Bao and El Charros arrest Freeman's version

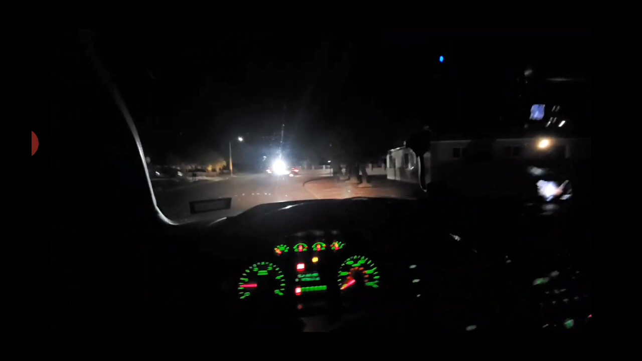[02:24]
El Perito, they're going to take off. You going to stay here? No, I'll go. Okay. Okay. I'll get outside. Okay. That way I'm live now, so. You want me to turn the corner? You want me to handle the vehicle? I'm not sure. Once these guys will be leaving, they're gone. Are they?